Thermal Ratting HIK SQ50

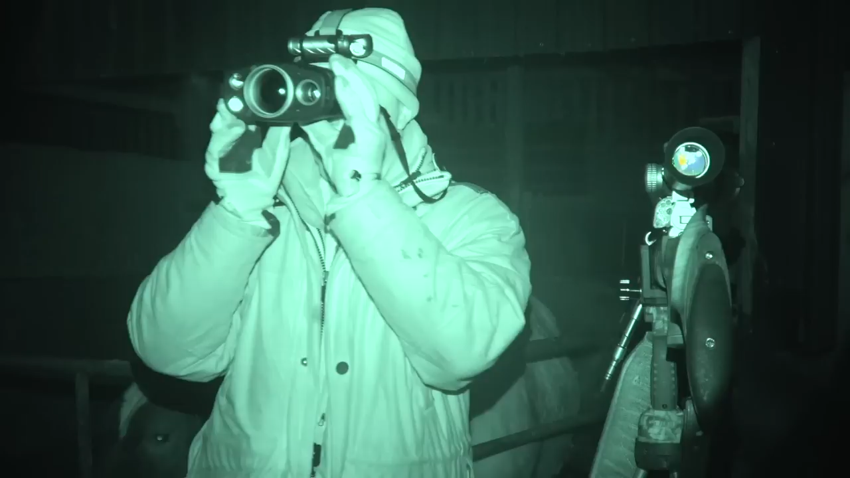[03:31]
The first thing I noticed is how intuitive they are to focus and get comfortable. I also found that having the range finder in scan mode is really useful to begin with, because those closer rats would require me to aim
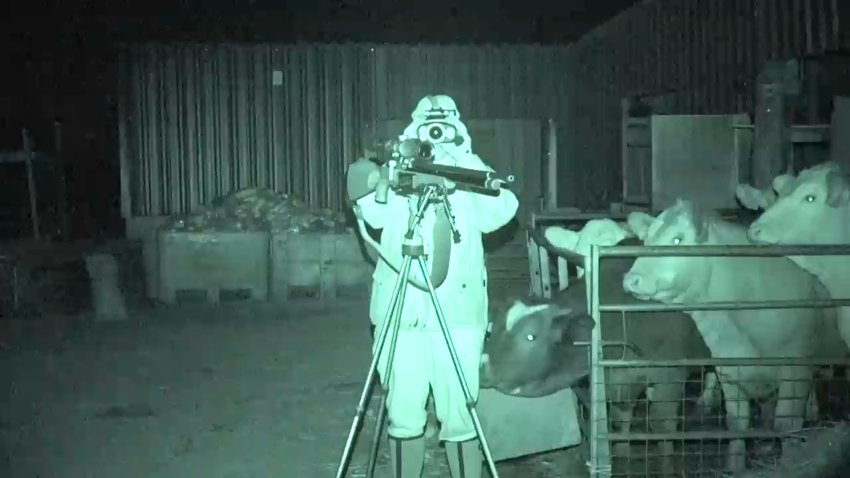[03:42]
high as the pellet rises towards its zero distance.
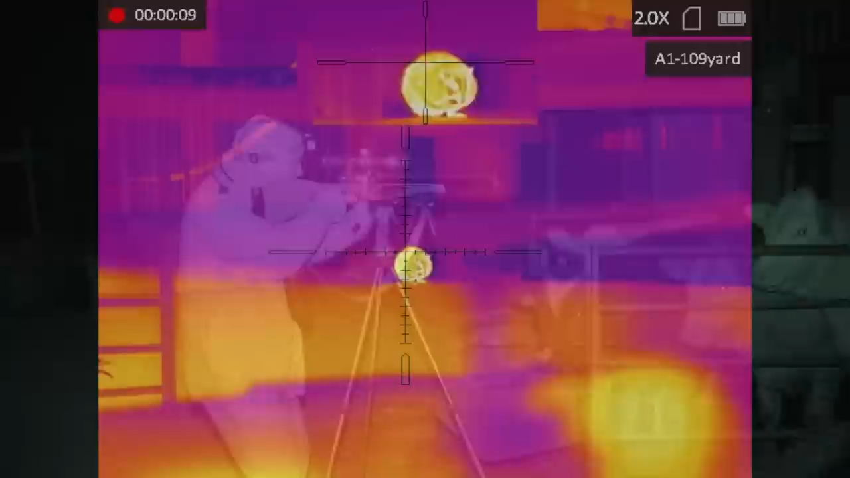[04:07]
You can see here I'm aiming just a little bit high, because it's closer than my zero point.
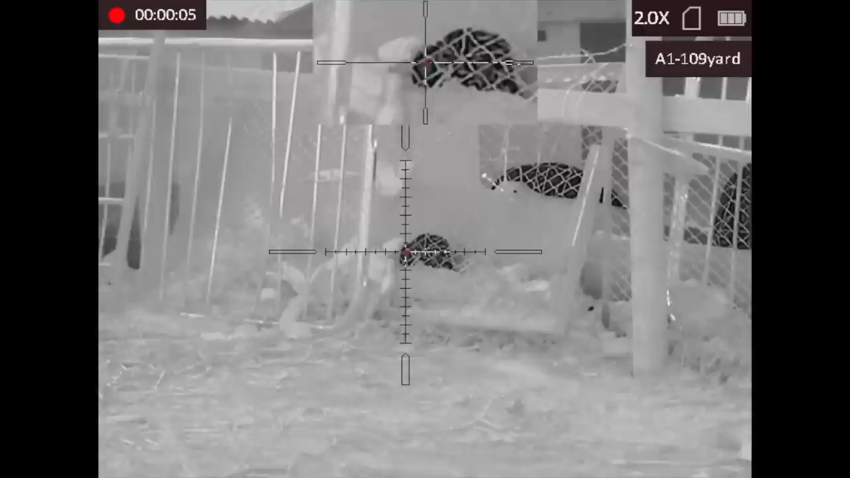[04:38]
Well, using the Stellar I beg to differ.
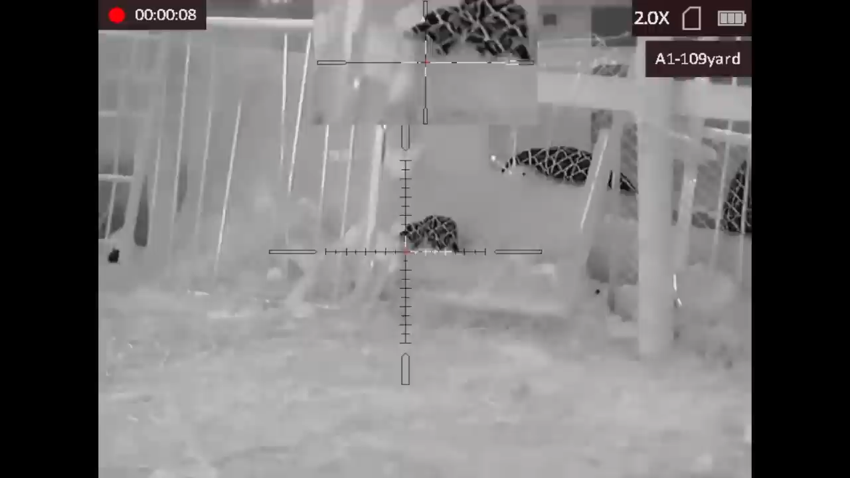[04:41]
The sensor is able to pick out the minutest differences in temperature, allowing you a decent sight picture. That said, there is an easier target here to the left, and it is pinpoint accurate. This one with a decent headshot.
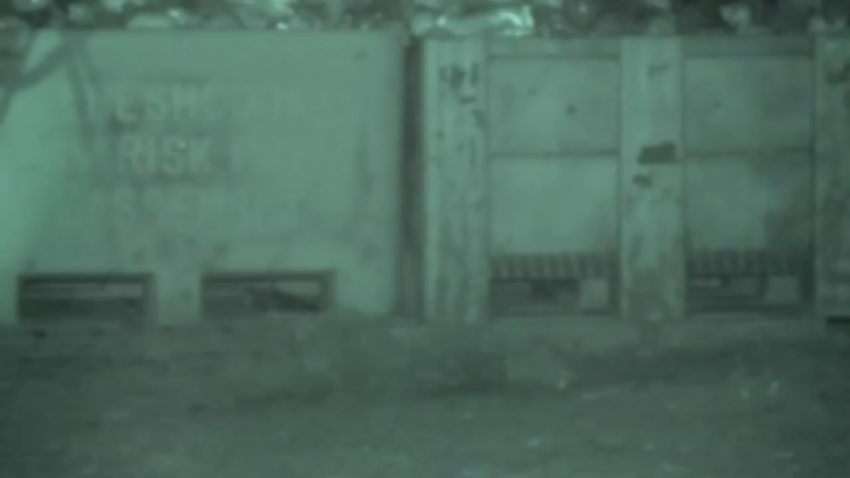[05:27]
I thought at first I'd actually missed it, but that was another headshot. Interesting clip here.
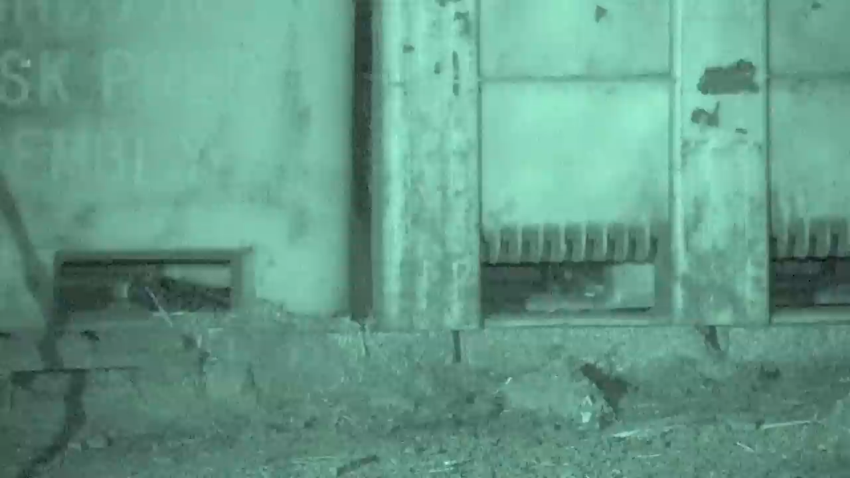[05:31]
I can see this rat using the camcorder. Dwayne also using an IR scope, though he's using the Pulsar C50.
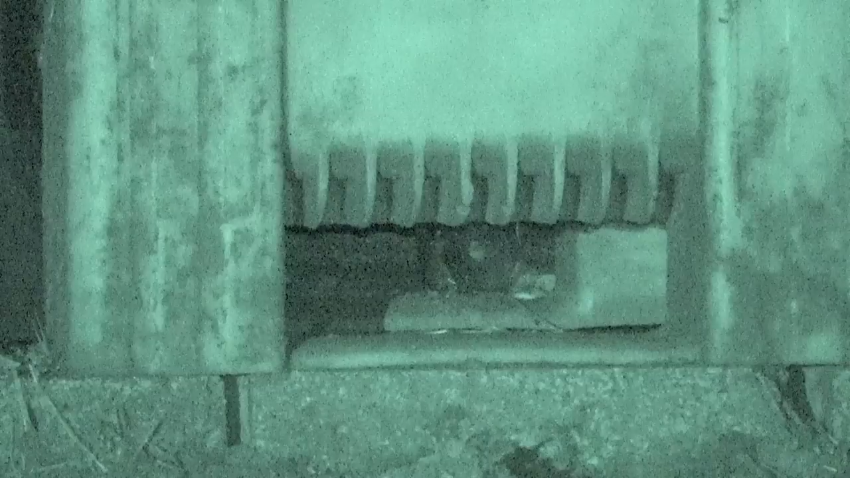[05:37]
He can't see it. Once again, the thermal can see this rat. Absolutely no problem at all.
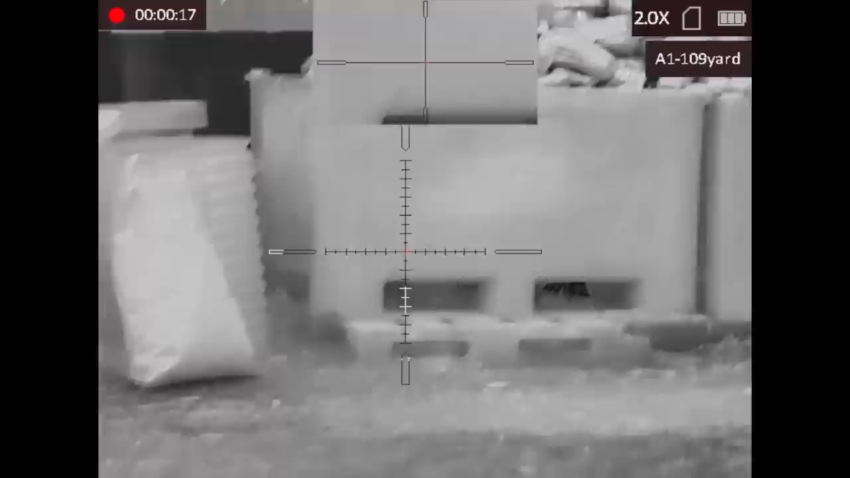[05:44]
I did, however, a little later switch to the sort of more psychedelic view because I found
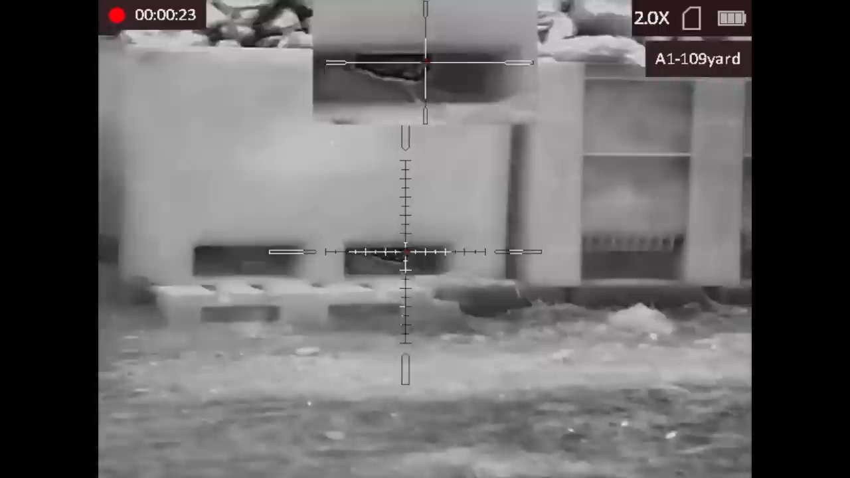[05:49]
that it just gave a better sight picture underneath the warmth of these boxes.
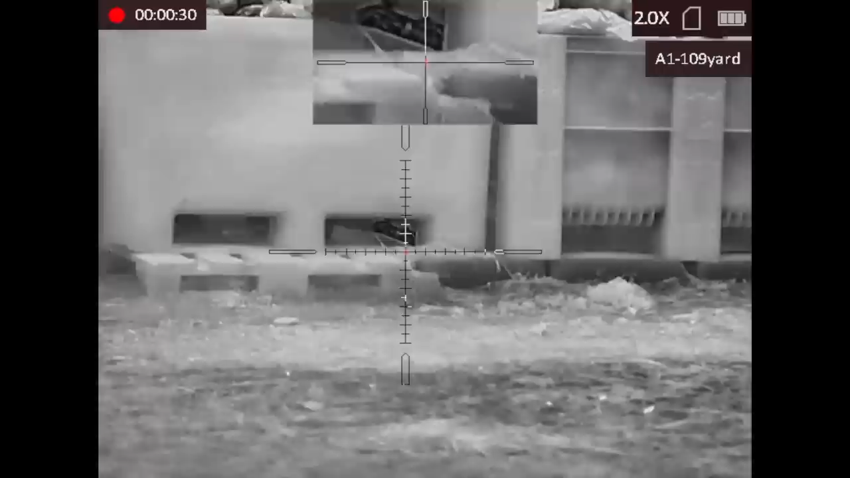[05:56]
Although Dwayne did find it and I think I shot that one just before he got to pull the trigger.
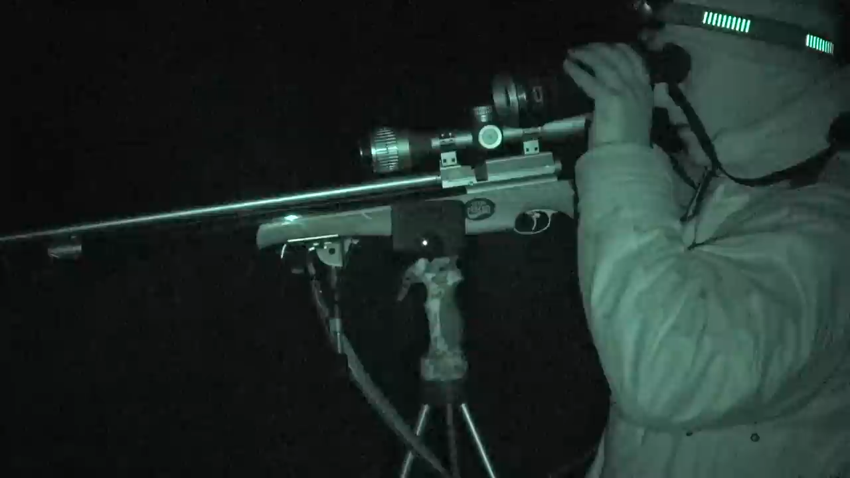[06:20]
Although we're ratting at close distances,
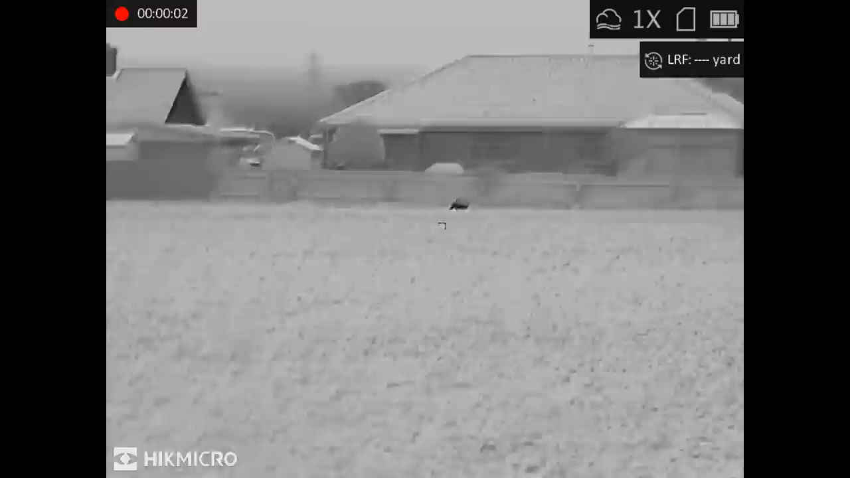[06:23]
I also wanted to see what the raptors were like pushing it out to kind of foxing distances. So here you can see a cat walking through the houses over in the background there. Almost 150 yards away.
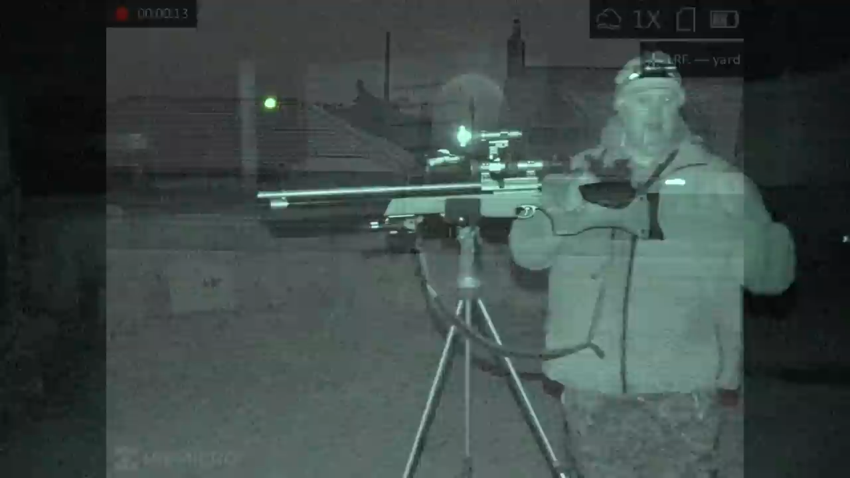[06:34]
Clear as a bell.
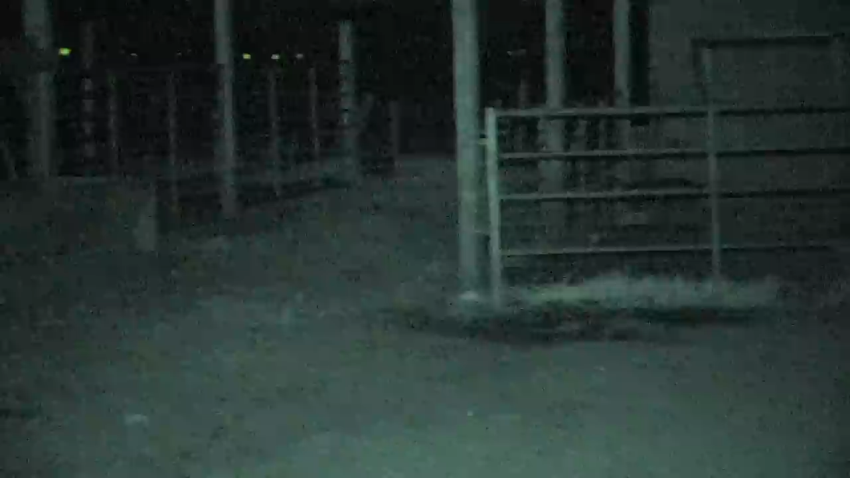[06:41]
There's one on the drink trough behind you. There we go. In the drink trough with the pigs. In there.
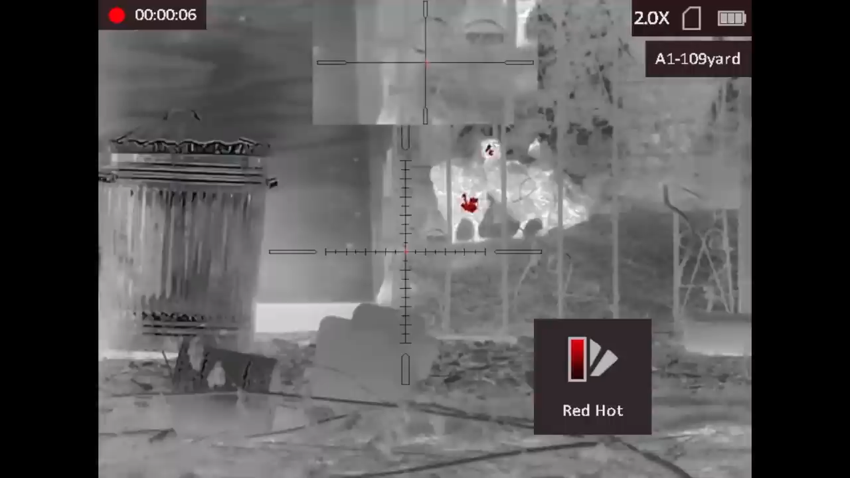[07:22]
the difference in contrast looks like between one setting to the next some instances the
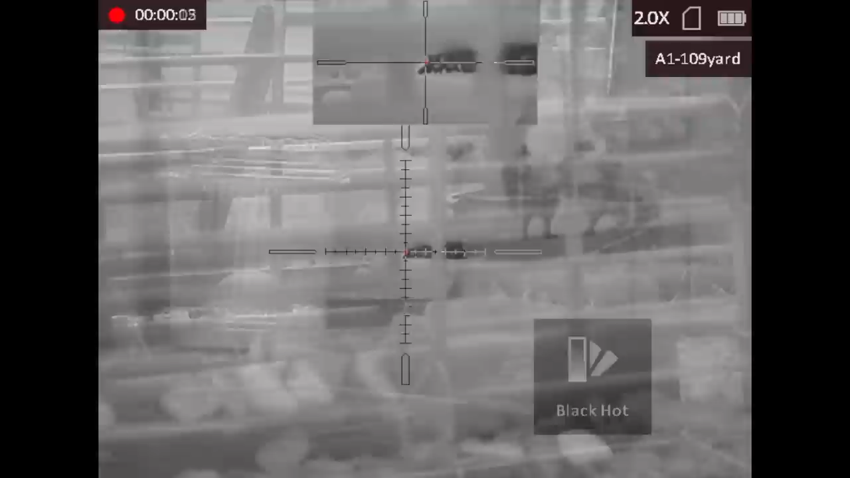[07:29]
black hot looks better and some other instances the fusion or psychedelic mode looks a little better that one there through the wire